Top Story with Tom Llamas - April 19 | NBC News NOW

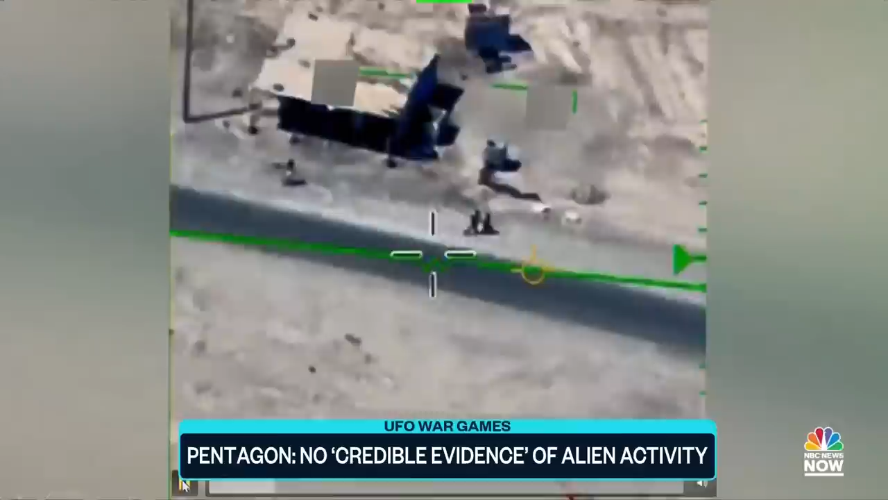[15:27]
Sean Kirkpatrick says this case remains unresolved, a cylinder object spotted somewhere in the Middle East.
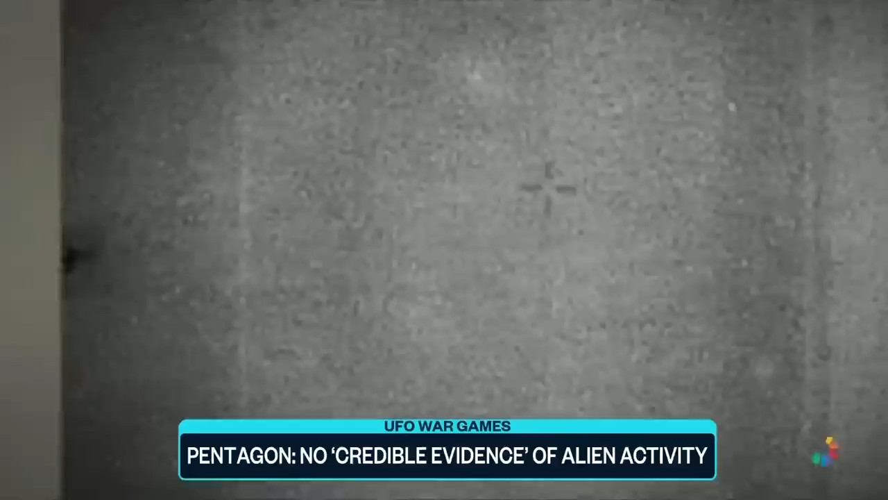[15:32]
But this flying object with a tail, he says, turns out to be a plane. This is the heat signature off of the engines
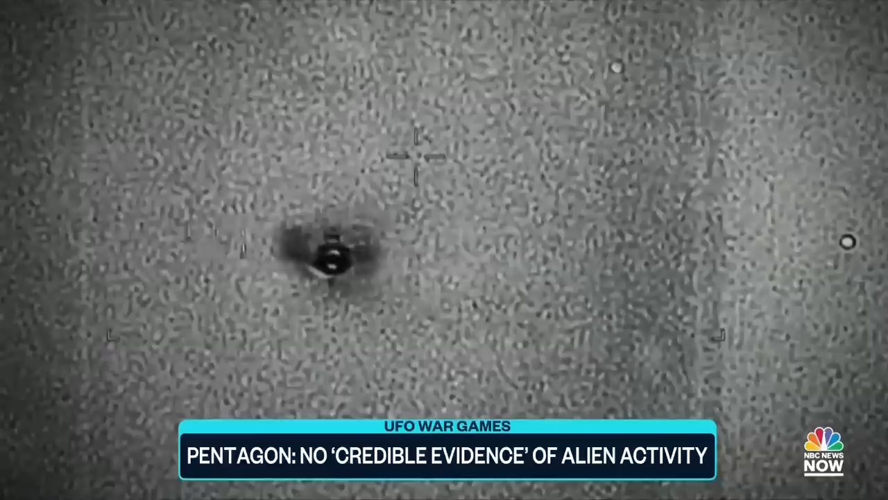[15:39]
of a commuter aircraft that happened to be flying in the vicinity.